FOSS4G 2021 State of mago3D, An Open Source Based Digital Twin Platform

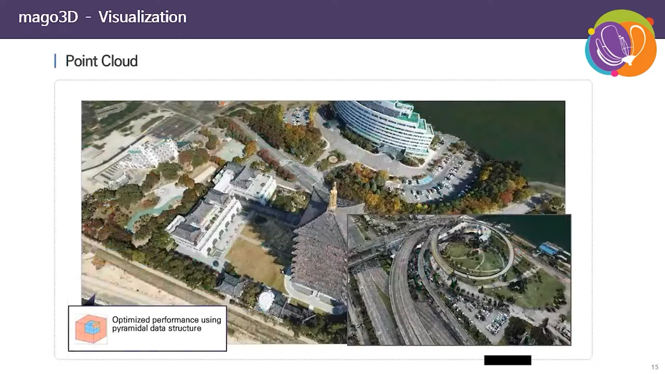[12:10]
Yes, surely mago3D can visualize large size point cloud data as well. Basic feature. And actually, from now on, I would like to share some very interesting